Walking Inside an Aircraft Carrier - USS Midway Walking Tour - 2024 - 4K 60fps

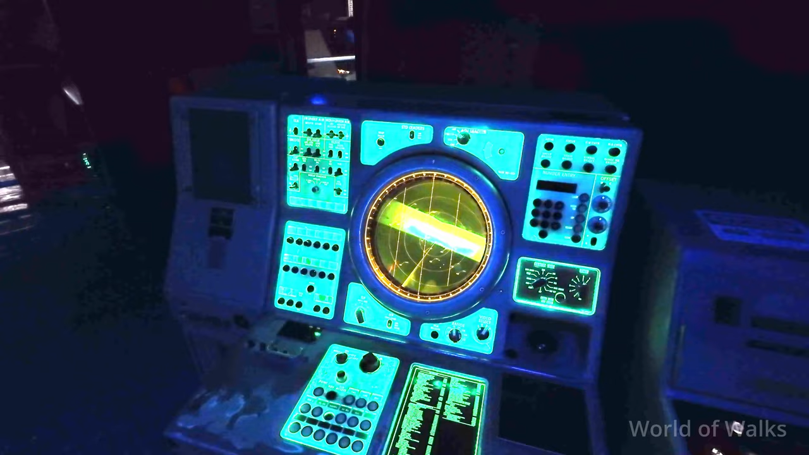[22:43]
And the symbol shapes, everything would be above the dot because they're airplanes. They would be, if they were curved, it was friendly.
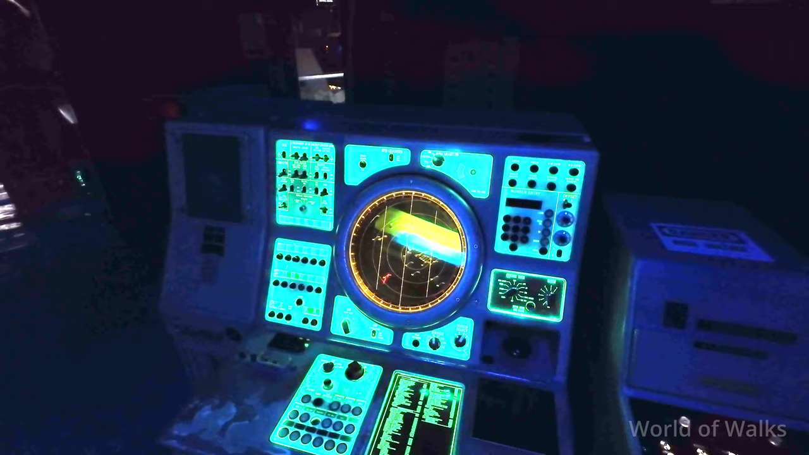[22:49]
If it was a half box, it was unknown. If it was a half diamond, it was a hostile. Now these two guys here,
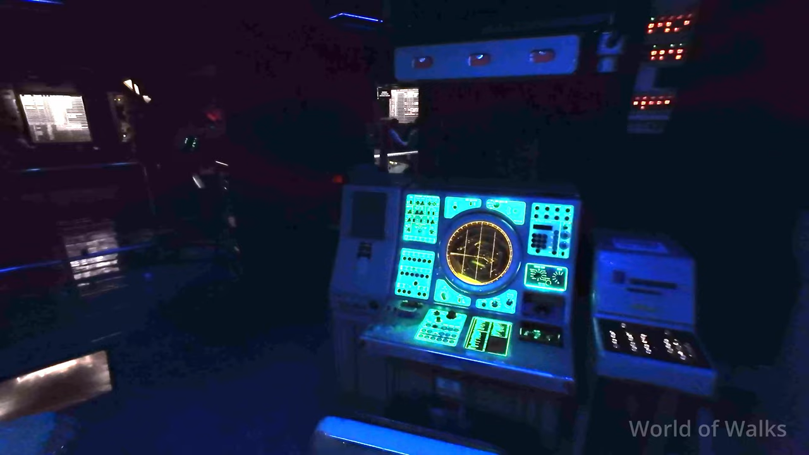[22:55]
each one of them is controlling one of those two combat air patrol aircraft.
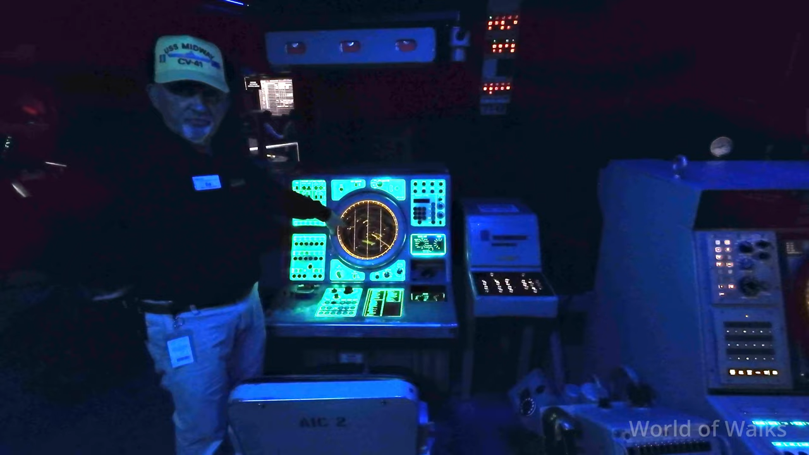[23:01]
Okay. They're monitoring this sector. If we get an unknown or a hostile coming through here, he gets excited because he knows he's going to go to work. We had to strap him in a chair so he wouldn't fall out of it.